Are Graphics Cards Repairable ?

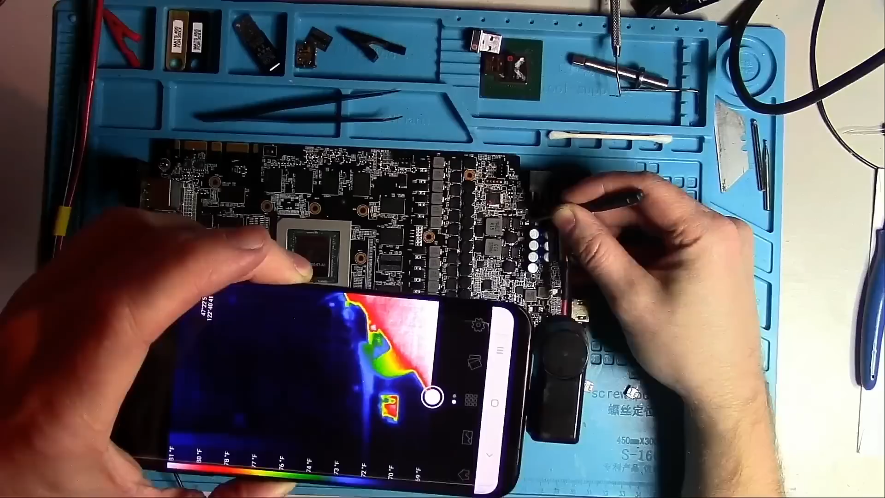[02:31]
Limiting my power supply to 1A I'll be touching the left pad with the positive lead coming from the power supply. And I'll scan the area for anything that's glowing. It's best to start looking for short at a lower level.
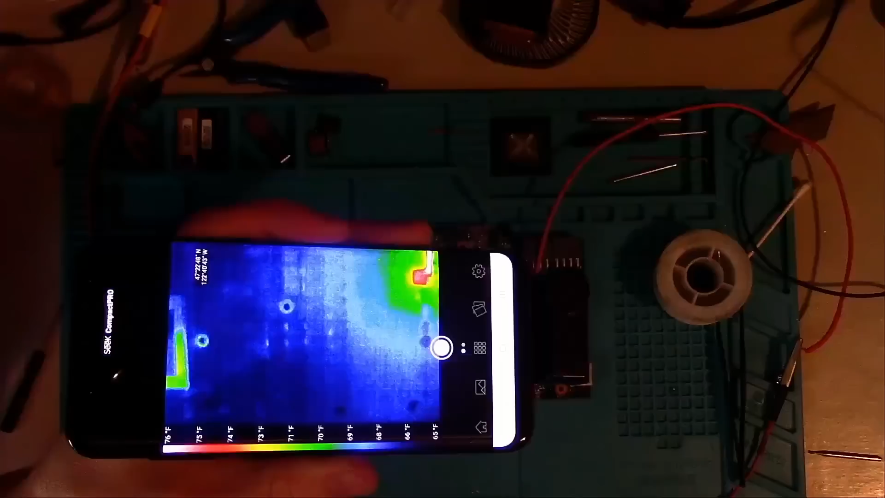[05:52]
Possibly because it's affecting a different group of driver MOSFETs, so let's give it some voltage and see if anything lights up. And it does.
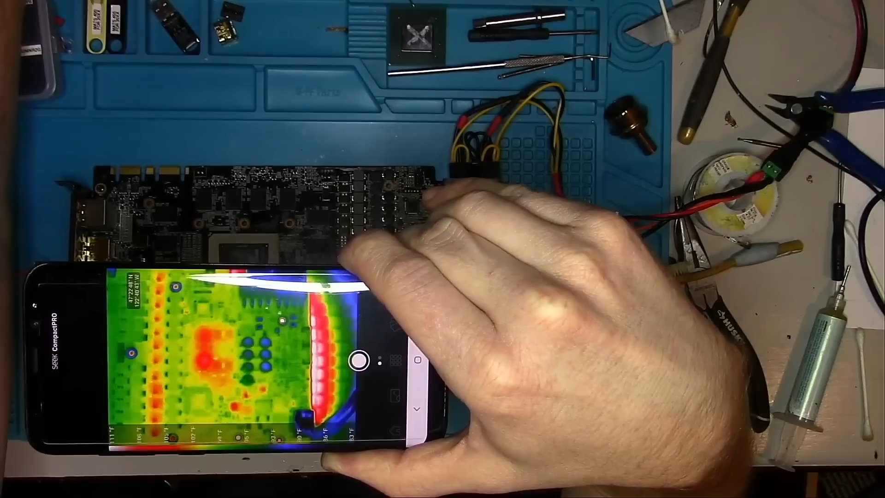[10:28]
That's just by a couple of degrees, so there's nothing to worry about. Next, I want to make sure the signal is good on both phases.